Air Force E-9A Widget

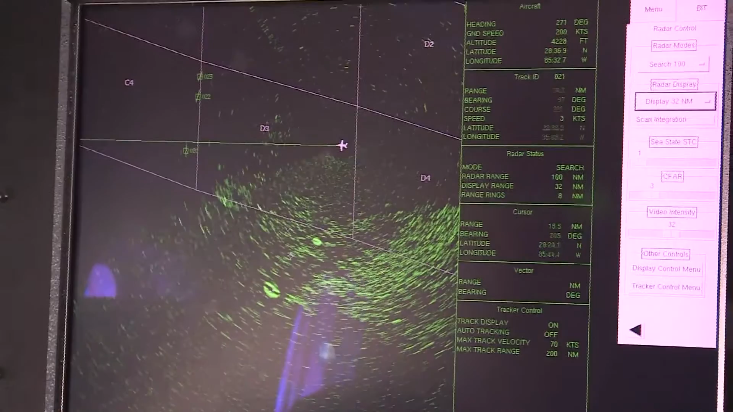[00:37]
So the mission of the E-9 is to do sea surveillance radar sweeps and also helps the Air Force save money. We get out there and sweep the airspace and sweep the sea picture, relay to safety where boat positions are.